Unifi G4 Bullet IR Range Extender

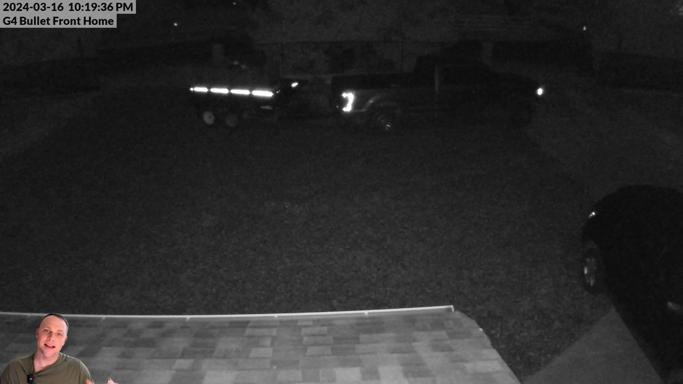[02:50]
Now we're going to check out the video. I am going to give you a heads up though. The light is shining down right here more on the roof. It's tilted downwards because they want to get in front of the house a little bit of the best they can at the angle over the roof hang that this camera's on. So the camera would be able to literally go farther and see more detail. But instead of going farther out, they want as far as they can go, but yet still getting enough underneath the closeness of the house too. So that's why you see the roof kind of lit up there, right there.